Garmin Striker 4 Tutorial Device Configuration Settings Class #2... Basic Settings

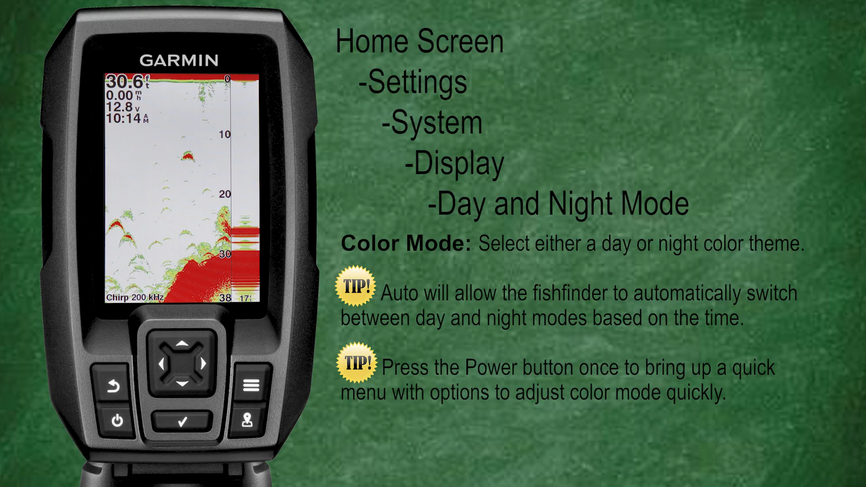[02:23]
On screen: depth 30.6 ft
The daylight mode displays the screen with brighter white backgrounds to help make the screen easier to see and read during bright daylight conditions. While the night mode displays the screen with darker black and blue backgrounds to help make the screen easier to see and read during dark night conditions.
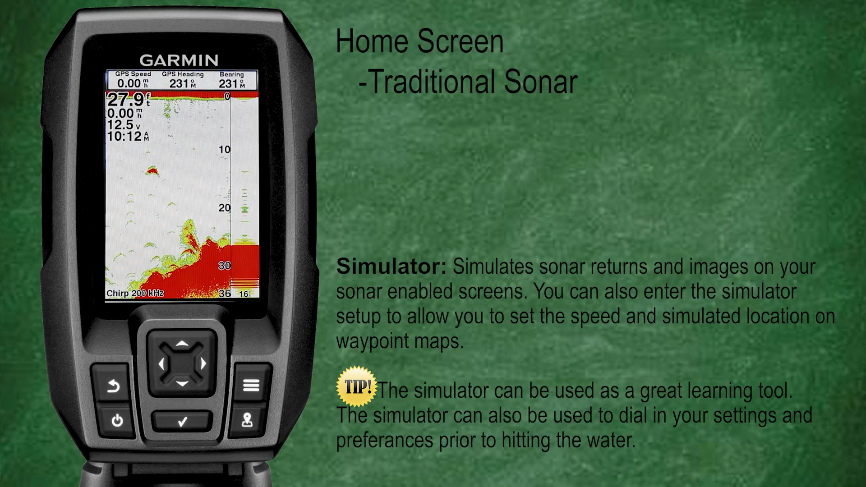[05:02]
This is a great environment to learn how to navigate menus and try different color palettes and options within the settings to really dial in what suits your needs. The best part is all you need is a power source for your fish finder and you can learn and adjust all of your settings from the comfort of your own home.
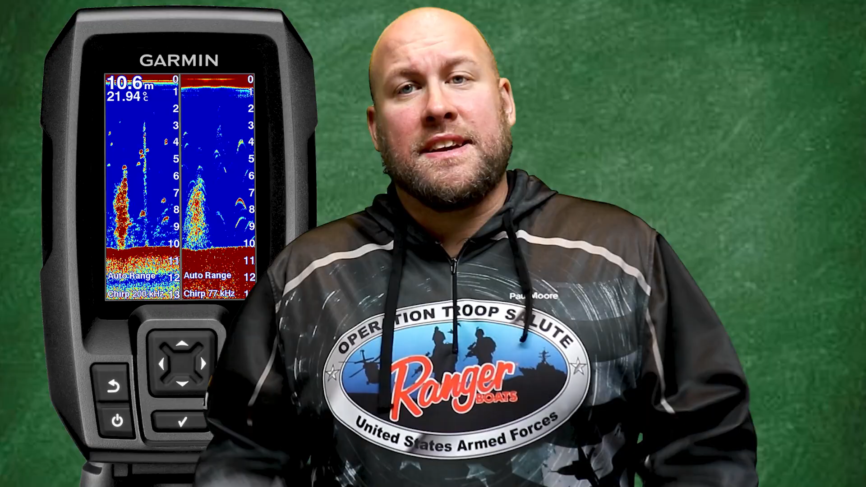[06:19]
On screen: depth 10.6 m, water 21.94°C
Next under the settings menu let's select alarms. This is where we can set our various alarms and notifications for the Garmin Stryker units.